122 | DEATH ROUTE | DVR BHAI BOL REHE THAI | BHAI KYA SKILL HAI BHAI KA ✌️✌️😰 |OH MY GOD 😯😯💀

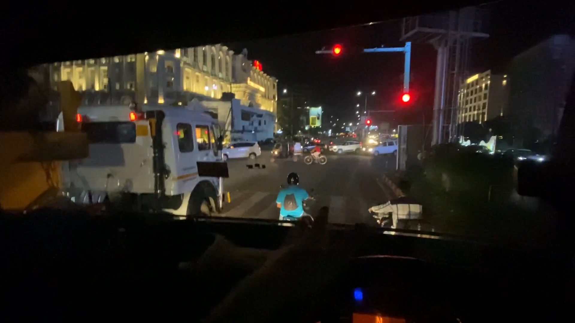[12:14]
गाइस हम हैं रायपुर में एंड ये रायपुर की सिटी आ गई, तो भाई ऐसा कुछ व्यू है यहाँ पे।